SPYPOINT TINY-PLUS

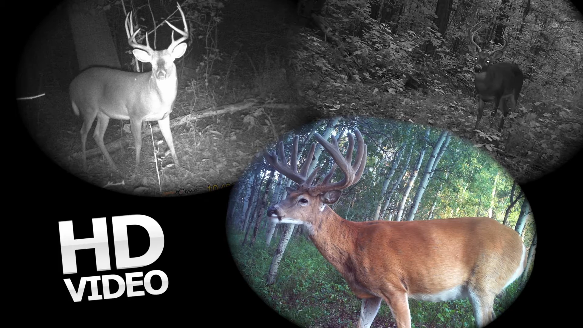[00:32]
10 to 90 seconds of HD video with sound along with invisible black LEDs ensuring the camera will be undetected while taking nighttime images.